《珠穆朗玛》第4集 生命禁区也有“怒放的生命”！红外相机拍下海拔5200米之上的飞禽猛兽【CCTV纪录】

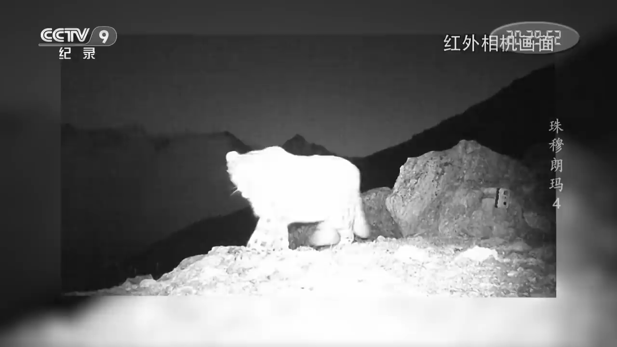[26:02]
这不正是它们朝思暮想又几乎不报希望的雪豹吗2020年7月30日两支热链中的成年雪豹意外闯入了红外线监控镜头
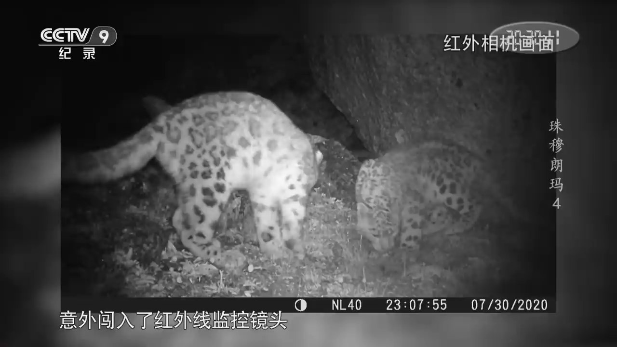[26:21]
此后它们频繁出没在登山营地附近